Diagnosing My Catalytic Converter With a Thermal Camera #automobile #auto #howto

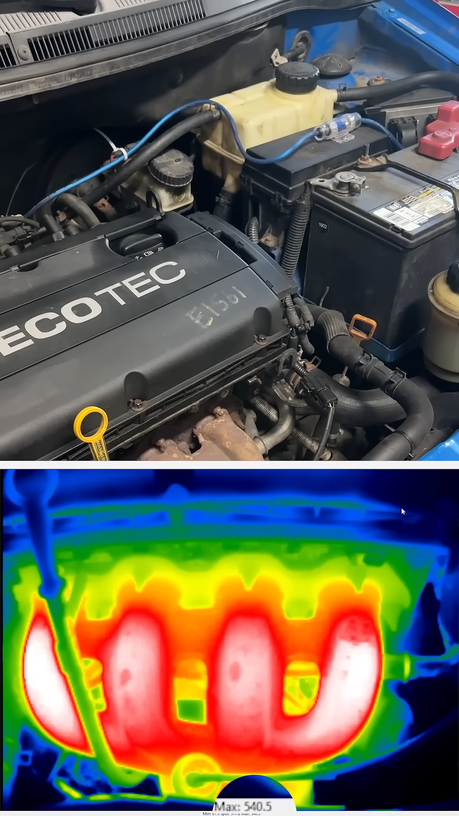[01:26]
It says it's at about 540 at the top. It's not technically up to operating temperature yet. So I'm going to go ahead and wait a little bit longer.
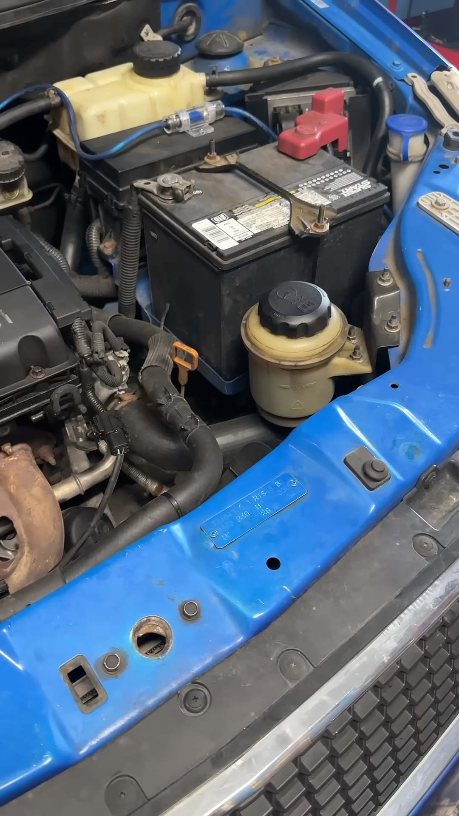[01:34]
Once it's actually up to operating, we'll do it again. All right. So I was revving it. So let's check this again and see where it's at up top.
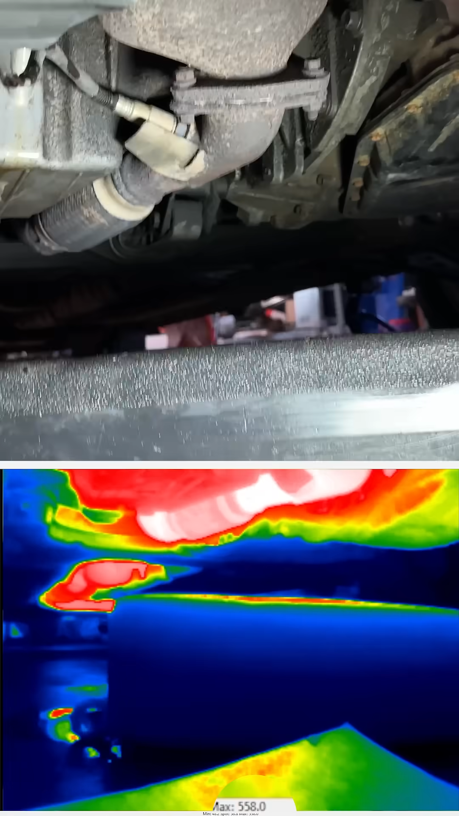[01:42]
It looks like we're at about 750 and then down below looks like we're at about 560. Interesting. So I was fresh off of revving it when I first checked the temperatures.